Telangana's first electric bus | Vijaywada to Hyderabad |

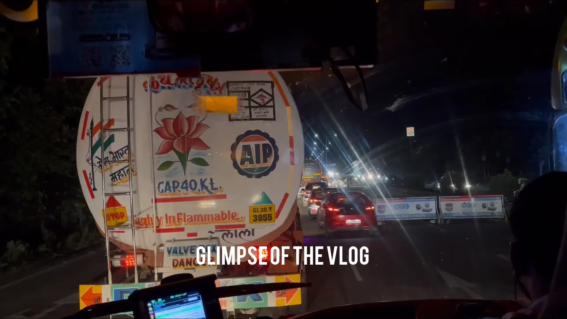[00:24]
ఈ బైక్ పైన వచ్చే వాళ్ళు అయితే మాత్రం రాంగ్ రూట్లలో వస్తున్నారు, అయితే మాత్రం చాలా ఇబ్బంది అవుతుంది డ్రైవర్ అన్నకైతే మాత్రం.
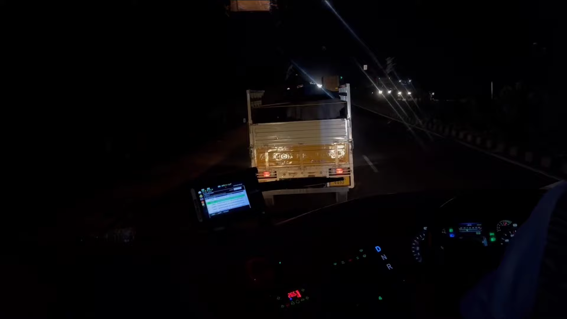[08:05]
అసలు హైవే మీద పోతున్నట్టు అనిపిస్తలేదు నాకైతే, ఏదో సిటీలో పోతున్నట్టు ఉంది.
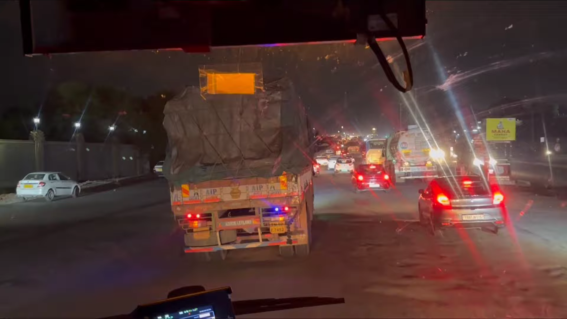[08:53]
ట్రాఫిక్. హోప్ఫుల్లీ 1 hourలో రీచ్ అయిపోతే బాగుంటుంది MGBS వరకు. లాస్ట్ MGBS స్టాప్ దగ్గరికి అయితే వచ్చేసాం మనము.
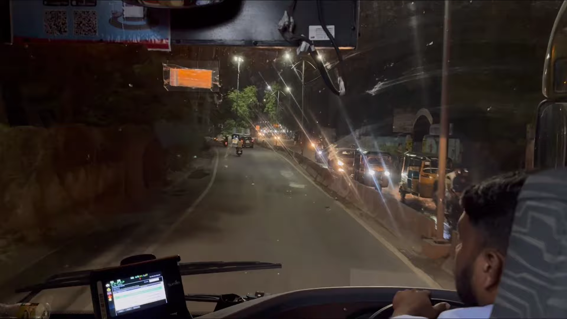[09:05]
సో ఇంకా ప్రాబ్లీ ఒక 1 minute లోపు దిగిపోతాం మనం.